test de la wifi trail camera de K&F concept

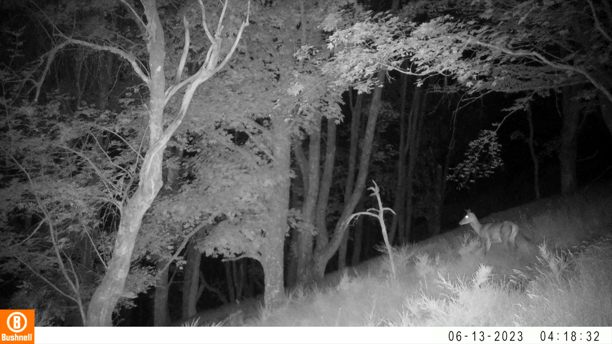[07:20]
13 juin, 4 heures du matin. L'image est pas mal. Un jeune cerf passe. Il vient de perdre ses bois.